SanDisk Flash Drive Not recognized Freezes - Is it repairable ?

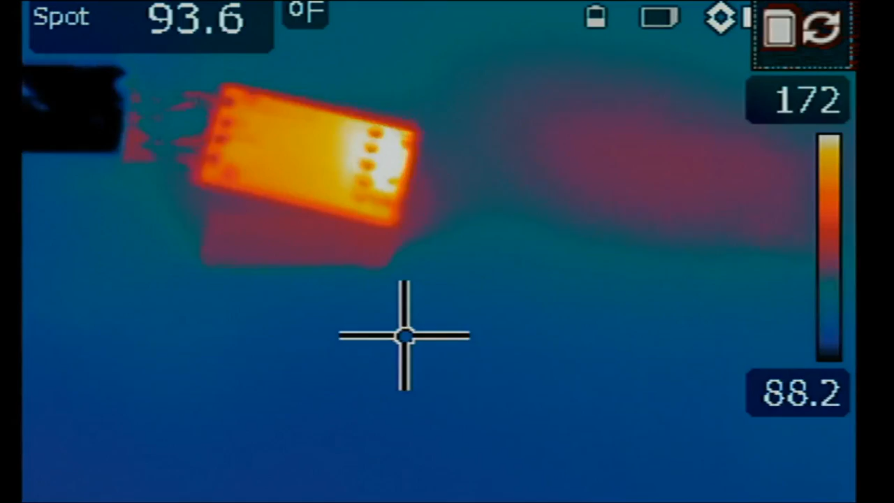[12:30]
On screen: spot 93.6°F
at this not recognized and we do see heat on the chip not where we have the
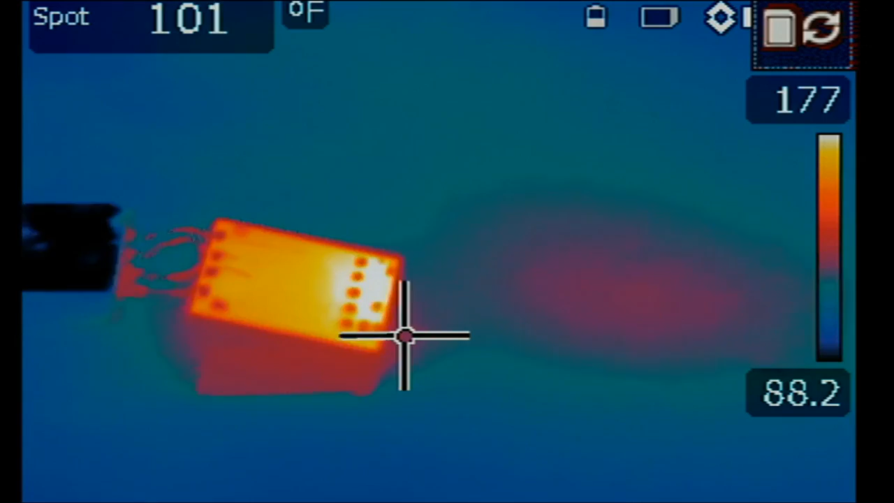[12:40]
On screen: spot 101°F
wires soldered but on the top we have heat right
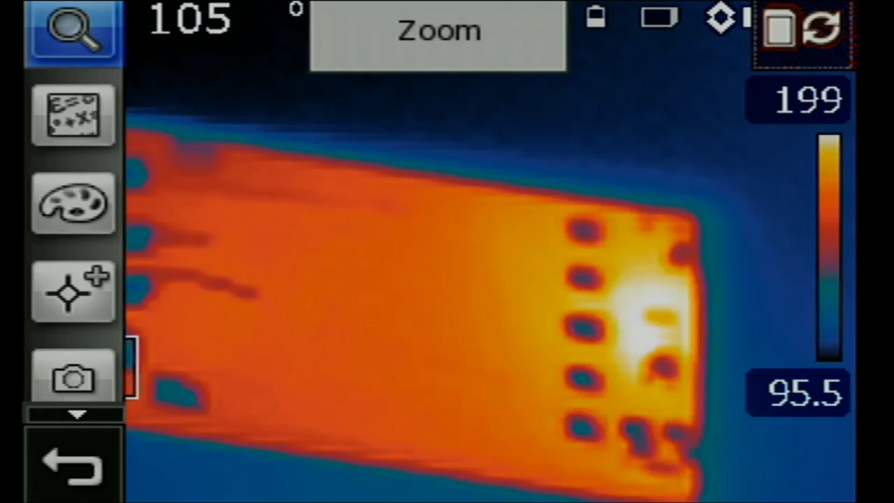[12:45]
in the middle and if we flip the chip we do see heat right over here so it's something internal to the chip and we're not gonna be able to work on it
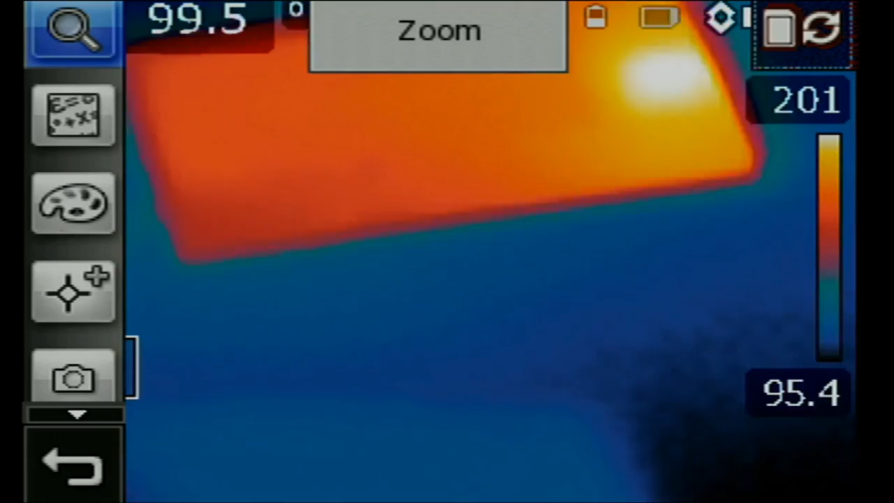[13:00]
and that's it we're gonna deem it and no fix we'll let the customer know and ship it back to him